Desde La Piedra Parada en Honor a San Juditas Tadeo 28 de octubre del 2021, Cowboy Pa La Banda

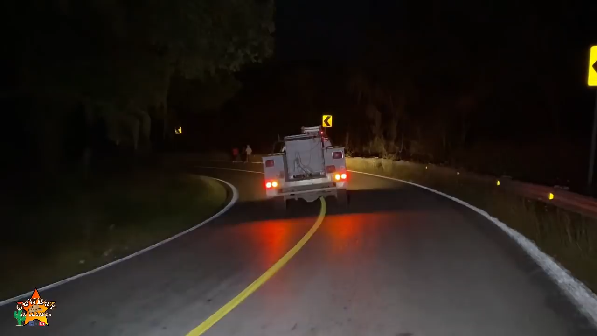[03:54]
Hay mucha gente que está realizando esta peregrinación, partiendo desde Ciudad del Maíz rumbo a la Piedra Parada. Pues bueno, también el agradecimiento por ahí a Protección Civil.
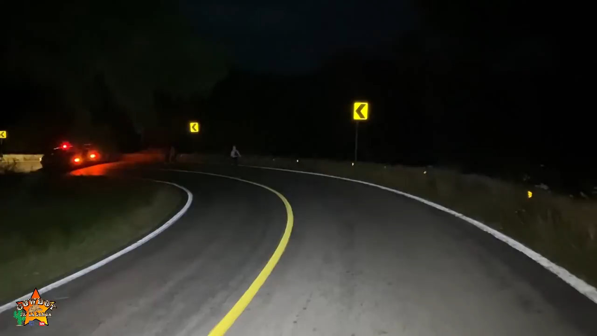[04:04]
Ahí van adelante, ya los vimos que pasaron dos veces, en dos ocasiones han ido y regresado hasta Ciudad del Maíz haciendo rondines,
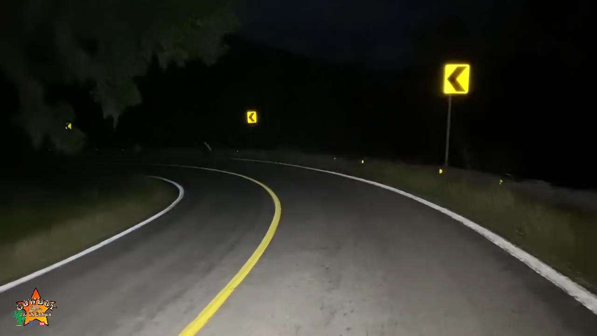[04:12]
pues bueno, para checar que todo transcurra con normalidad.